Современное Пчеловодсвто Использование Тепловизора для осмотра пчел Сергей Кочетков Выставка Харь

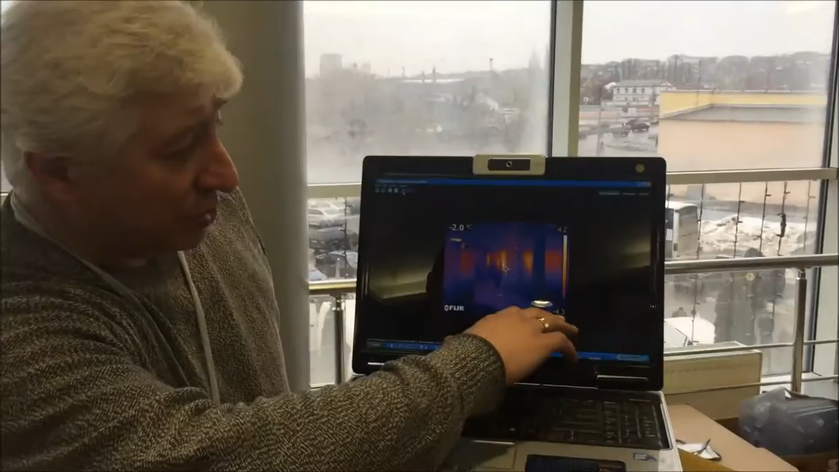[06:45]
Это, скажем, температура нижняя минус 4,3, верхняя 4,2, разброс тут 8 градусов, правильно? Отлично. А теперь смотри, когда разброс в десятки.
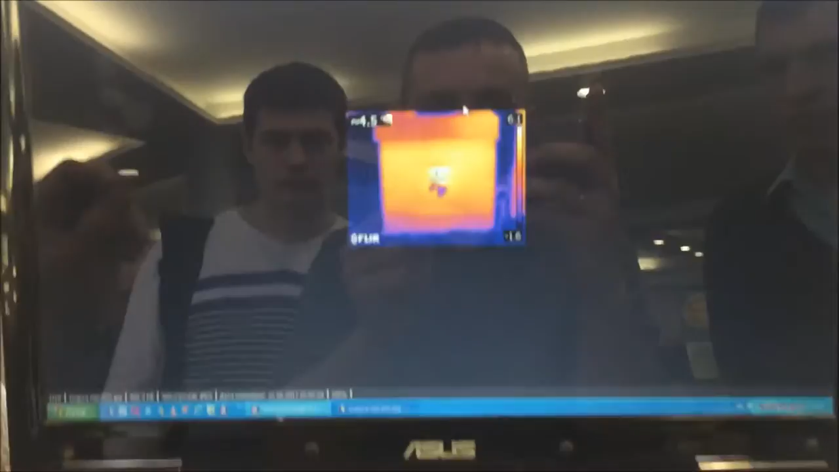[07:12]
когда закончили, была 2,5, минус, ой, плюс, плюс 3, плюс 2,5.